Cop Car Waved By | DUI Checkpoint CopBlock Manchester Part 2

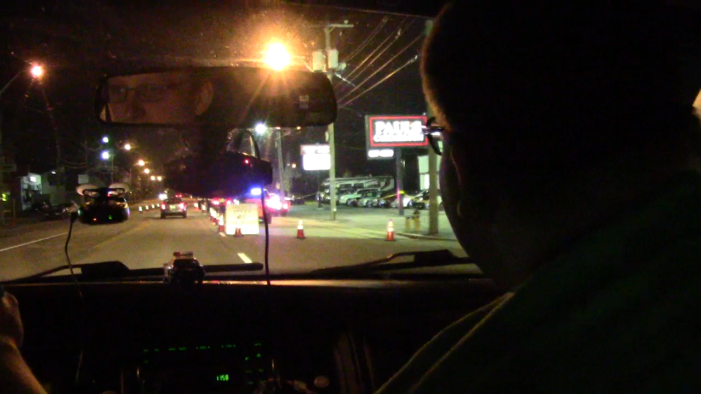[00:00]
Okay we're coming up upon a DUI checkpoint here in Manchester, New Hampshire.
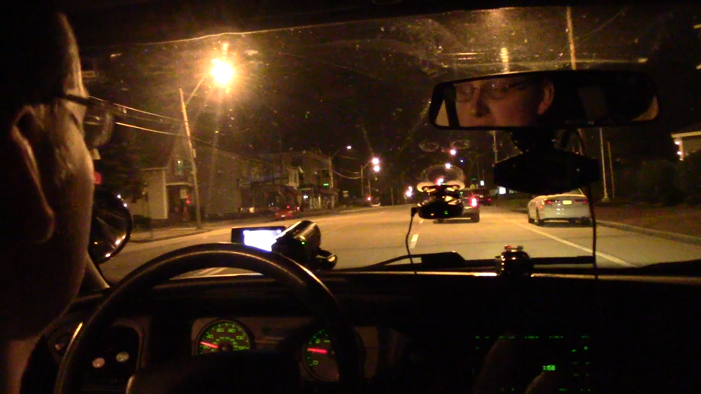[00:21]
They had two slots and both of them were taken. What's your plan now? I don't know. I guess they're only doing one lane so there's no reason for anyone to be on this side of the checkpoint.